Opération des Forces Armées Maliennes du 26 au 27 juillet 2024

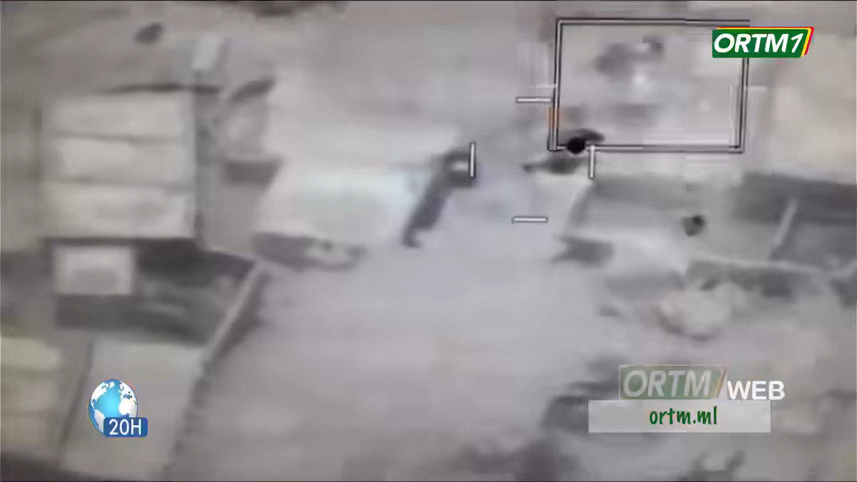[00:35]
Et c'est là quand ils le veulent et où ils le veulent. C'est ainsi que sur la base de renseignements, les drones ont effectué une mission de reconnaissance à Dome dans le cercle de Bankas, le 26 juillet 2024. Au cours de cette opération de surveillance,
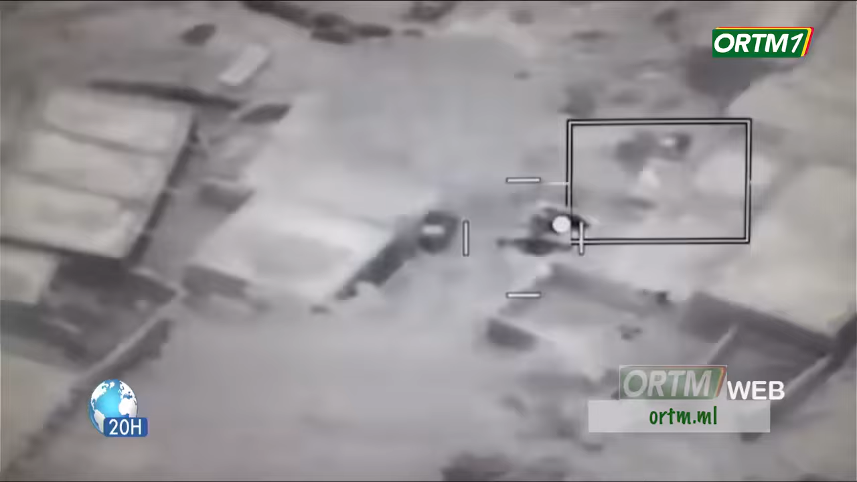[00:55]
ils ont repéré une dizaine de terroristes en train de se reposer tranquillement à la déventure d'une maison dans un village abandonné.
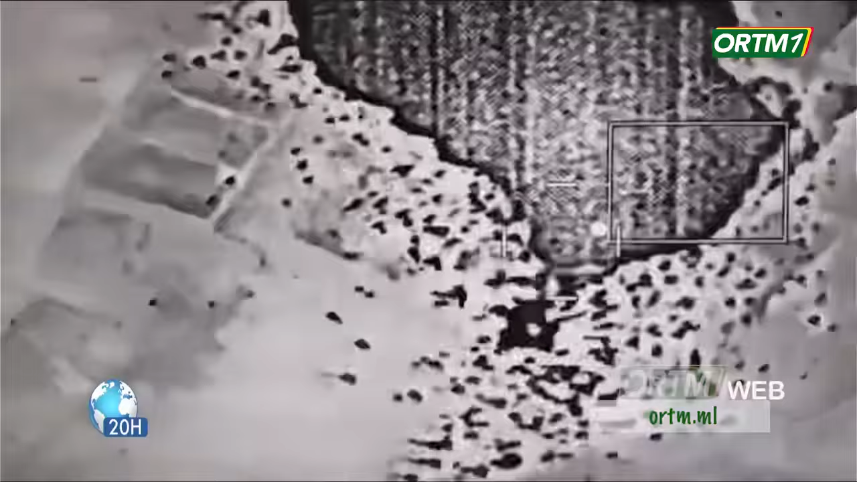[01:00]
La cible a été traitée avec efficacité et aucun d'entre eux n'a survécu.
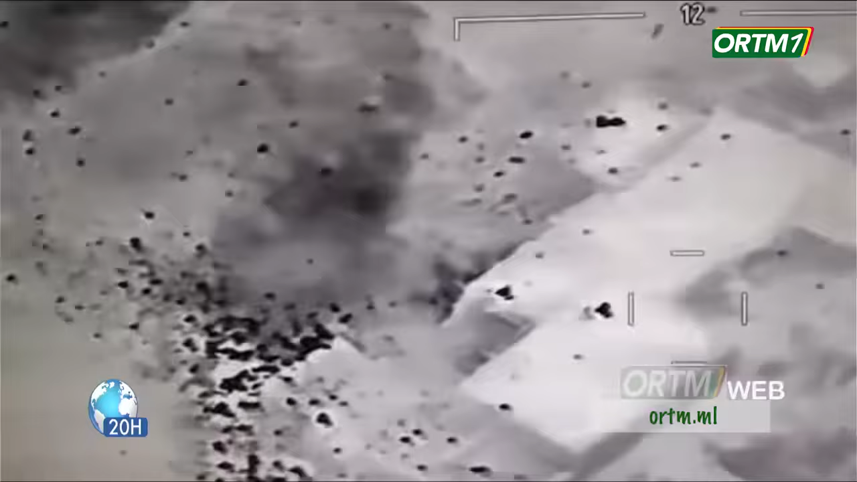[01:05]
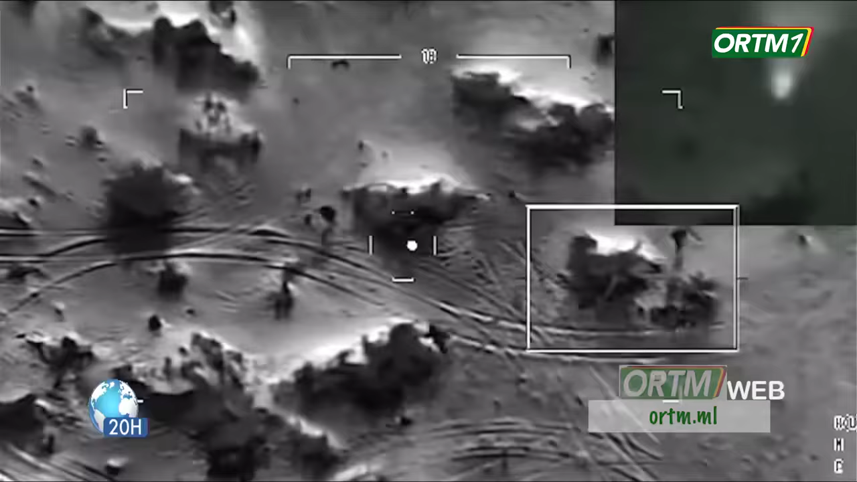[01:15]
Ensuite, le 27 juillet 2024, une autre frappe chirurgicale a permis de neutraliser un véhicule avec des hommes à l'intérieur.